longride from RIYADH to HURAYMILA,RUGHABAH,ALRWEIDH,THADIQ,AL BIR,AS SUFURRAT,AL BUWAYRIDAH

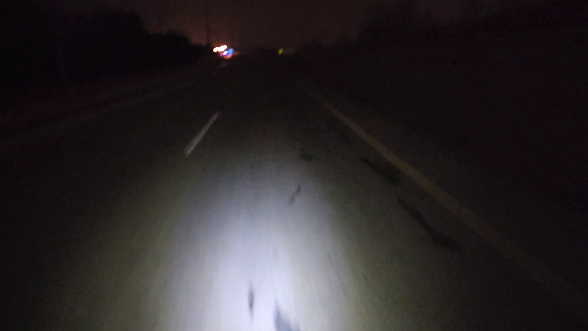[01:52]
Walang kailaw-ilaw. Ang dilim. Pakay mumok. Buti bang dito, may ilaw na. Kanina walang ilaw sa gilid eh. Ah, sa unahan. Wala. Walang kailaw-ilaw. Kaya kataw ako. Dilan ako pag-video.
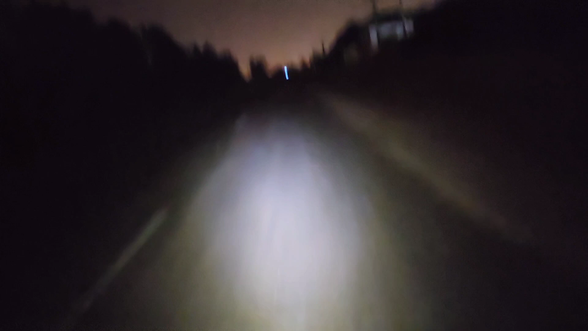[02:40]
Jubela, jubayla. Basta yun na yun. Pag dito talaga sa area na to. Hataw eh. Wala kasing ilaw eh. Tama ko, tamabot. Tapos pag-isa lang ako. O, diba? Amazing.